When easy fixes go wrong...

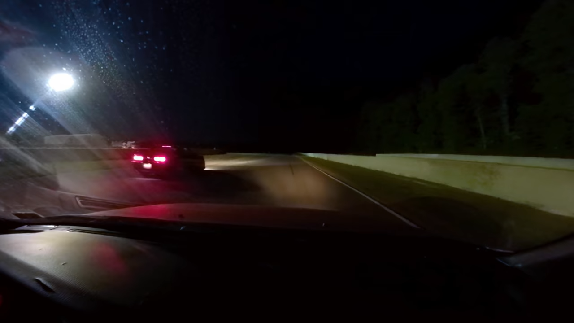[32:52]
This car's 60 foot is why I prefer quarter mile races, but with my tires up in smoke, Abe earned that one fair and square. Less beans for me next time. I know what you really want to see though, free ride on this rocket ship.